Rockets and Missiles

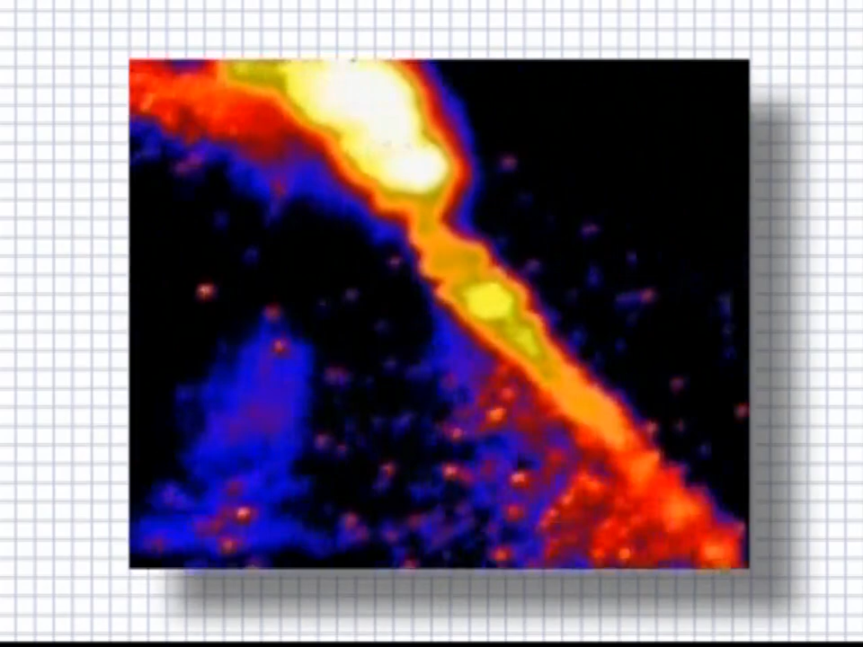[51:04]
Navy were ordered to shoot it down using an SM-3 ABM. The warhead hit its target and a kill was recorded.